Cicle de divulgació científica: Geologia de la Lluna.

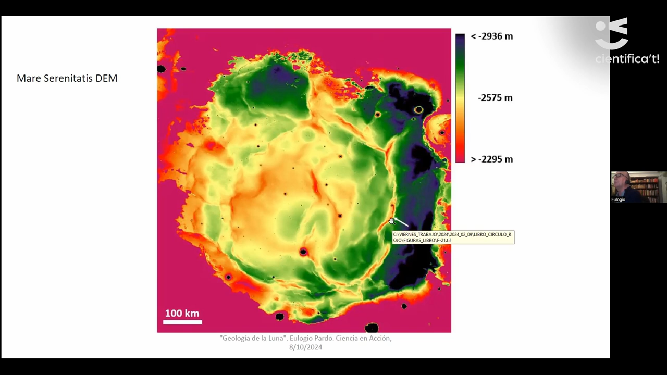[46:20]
si me da tiempo veremos unos son compresivos otros son distensivos y bueno es simplemente una falla inversa el terreno ahí monta y produce esa pequeña protuberancia bueno hay canales de lava como este el Valles Rotary